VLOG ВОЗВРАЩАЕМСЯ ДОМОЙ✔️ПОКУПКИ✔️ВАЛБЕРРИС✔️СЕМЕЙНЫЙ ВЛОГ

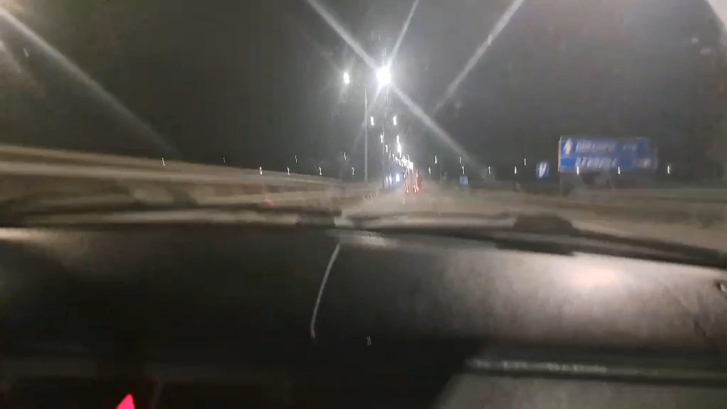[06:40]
А, вот до Воронежа 258 километров. Ну, до Москвы сколько? Ну, где-то, наверное, 700 километров, я думаю. А, да, там 764 вроде, или что-то такое было. В общем, еще нормально до Москвы ехать.
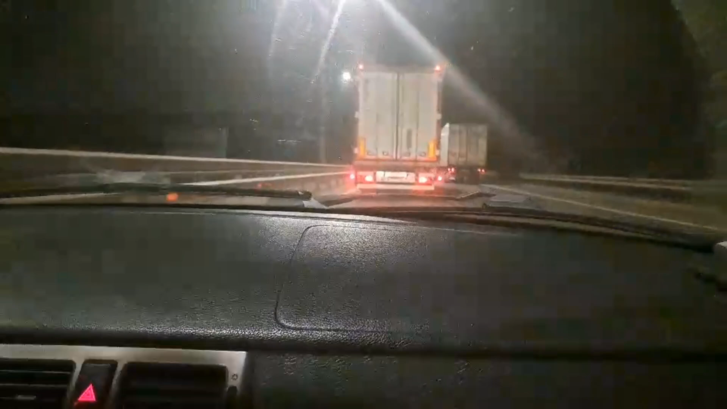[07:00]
Вот, едем. Пати. 763 километра вот до Москвы. Я была почти права на километр. Я просто там видела, но моментально увидела, моментально забыла, моментально вспомнила. Вот. В общем, мы едем. Все хорошо. Мы в Ярославле.